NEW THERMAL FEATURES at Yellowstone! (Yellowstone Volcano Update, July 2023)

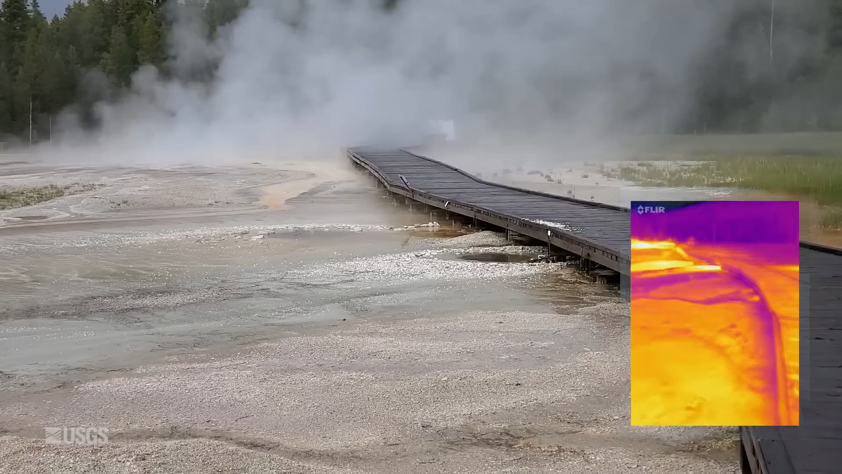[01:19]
That actually formed in 2018, but it had been dormant ever since. It came to life on May 30th. At about the same time, that feature that's right underneath the boardwalk there formed, brand new, and it threw a lot of debris up onto the boardwalk. You can see some rocks and material sitting there.